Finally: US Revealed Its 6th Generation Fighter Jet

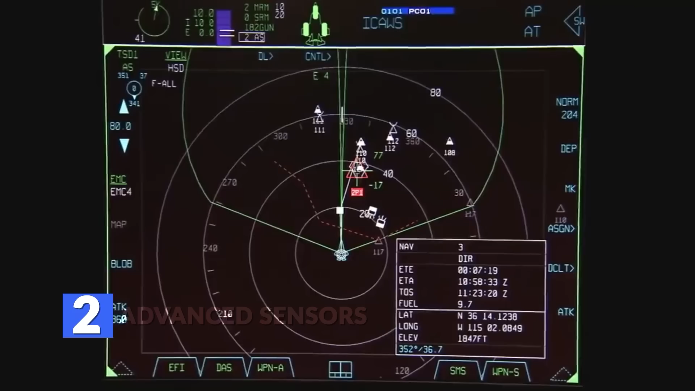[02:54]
Advanced Sensors The NGAD fighter's immediate surroundings will be miles wide, as it would be capable of spotting targets, friendlies, and points of interest from forever away.